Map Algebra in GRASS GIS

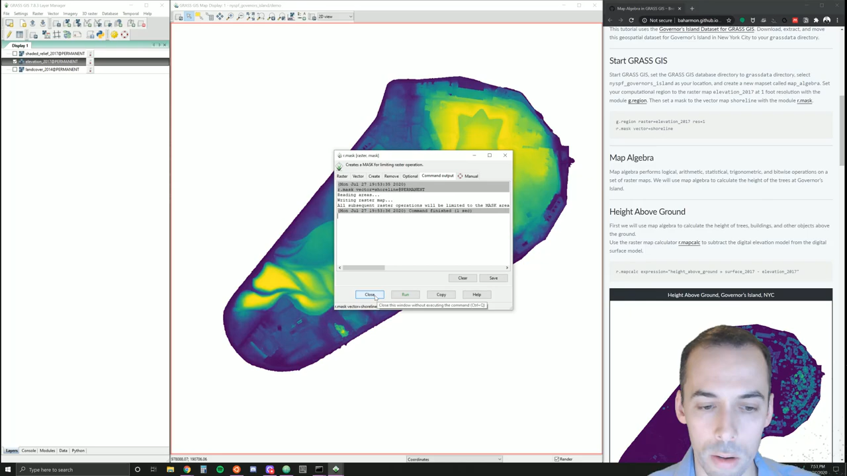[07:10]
So all operations will be within the mask, limited to within the mask.
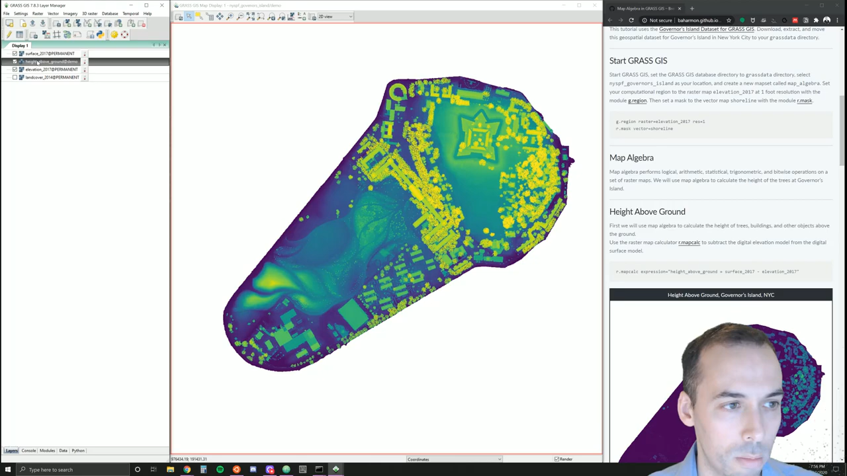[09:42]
And make sure I move it to the top of my layer manager. And I'll see the result. Let's add a color table to this. And raster legend. And we can see the ground. Optionally set a font.
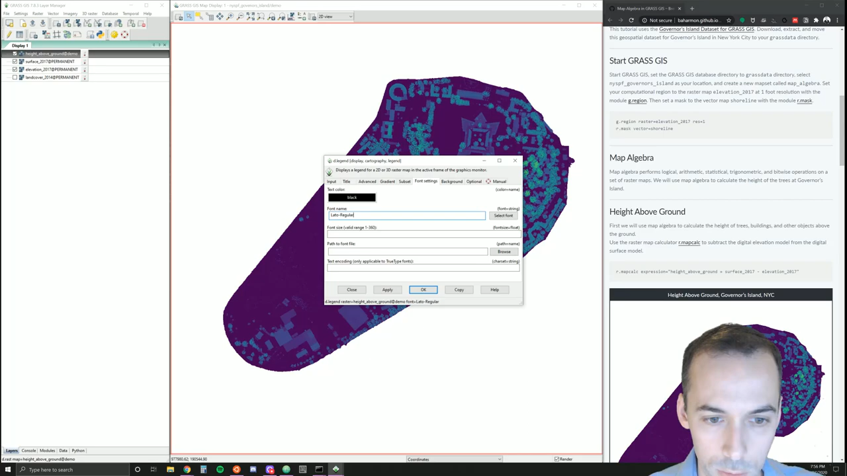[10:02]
And you can see our ground. Where it's purple is at zero. Going up to the top of the trees in the buildings. At up to 128 feet. It's a few very high points here.
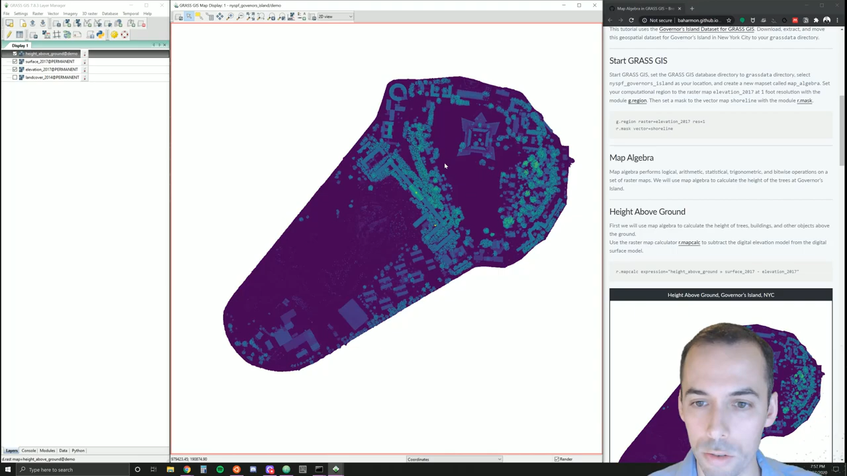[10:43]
Now we can see the height of the trees. But we're. On a map. With other continuous data. We're combining ground. Buildings and trees. And any other objects. So how can we extract these trees? An easy way. Is to use. The land cover map. We can use map algebra.
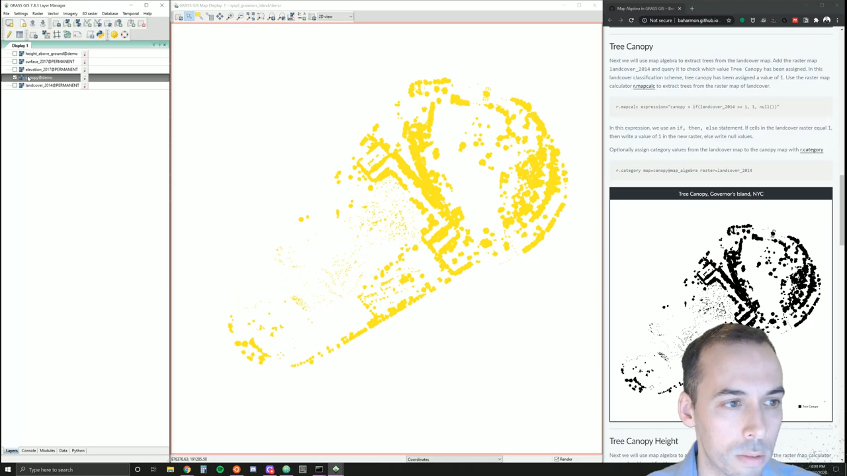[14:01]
In this case. We should right click. Go set color table interactively. We can set it to black for now.
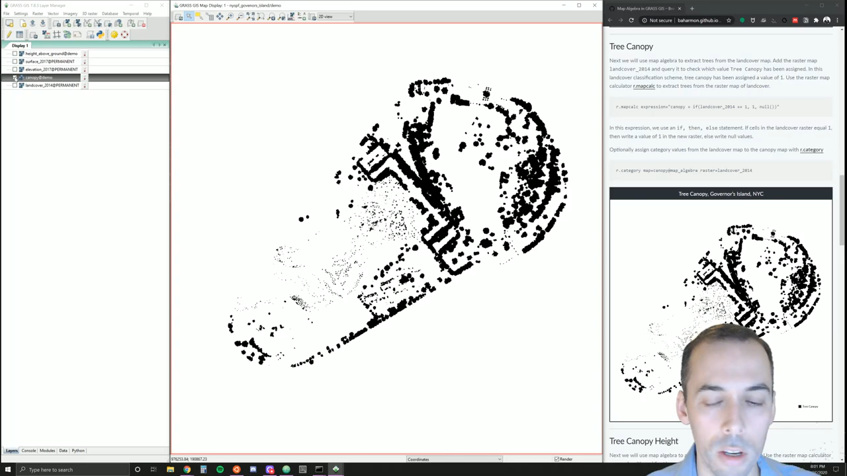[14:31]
So we've used map algebra. To extract the forest canopy. Canopy. Now. We'll use map algebra. To assign. A height. To the tree canopy. And nothing else. So once again. We'll use the raster map calculator. I'm going to go to the console. I'm going to type in. R dot map calc. My output. Is going to be canopy height.
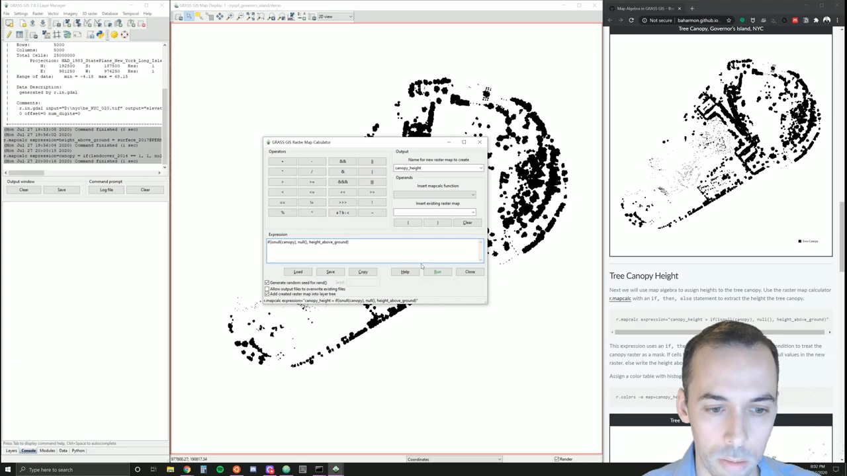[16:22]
And we close the statement. With the final parentheses. Now. Let's run this. And. There. Is our height above ground. We can add a legend to this. Or query it. To check some of the values. You may also want to adjust the color table. So I'm going to right click on canopy height. Set color table.